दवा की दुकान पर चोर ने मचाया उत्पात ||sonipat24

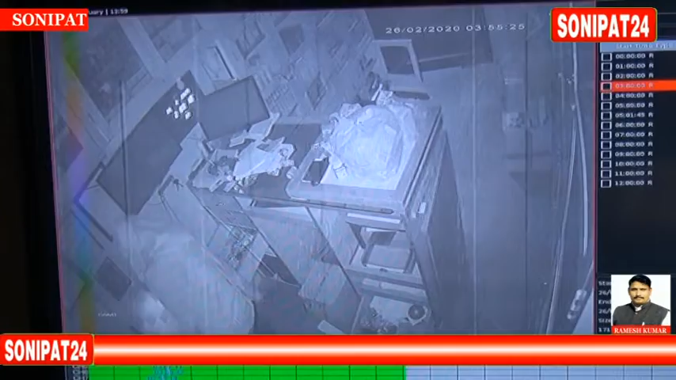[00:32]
दाखिल हुआ और फिर वहां से स्टोर में रखा कैश और एक मुबाइल फोन चुरा कर ले गया ये पूरी वारदात सीसी टीवी कैमरे में कैद हो गई सीसी टीवी की ये तस्वीरे सोनीपत के गीता भांचौंक पर
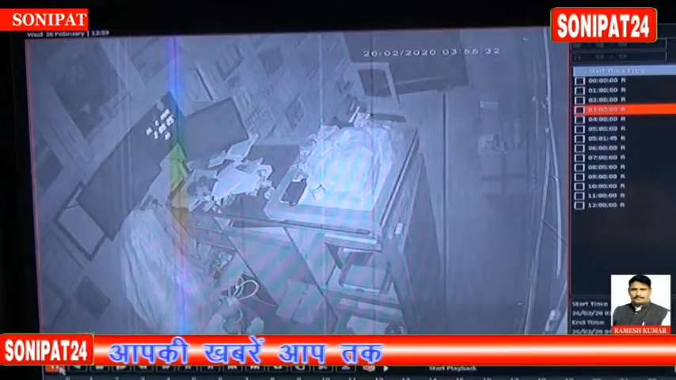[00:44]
इस्तित्र दवा की दुकान तुर्गा ड्रग एंड चनल स्टोर की है जहां पर एक चुर पहले चस्ट